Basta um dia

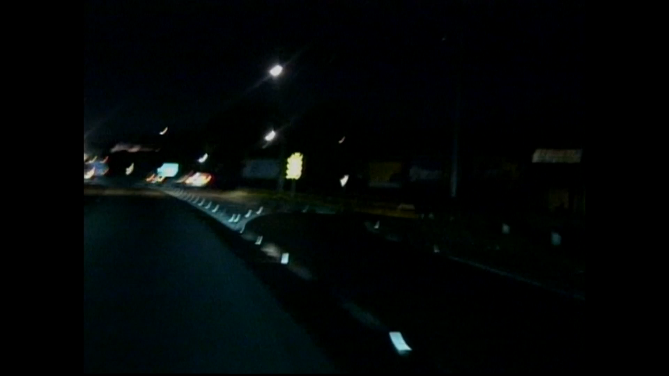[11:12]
Exatamente nessa entrada aqui. Que entrada que vai sair no bairro da Posse. 10 a mamada, 20 completo e 30 no hotel.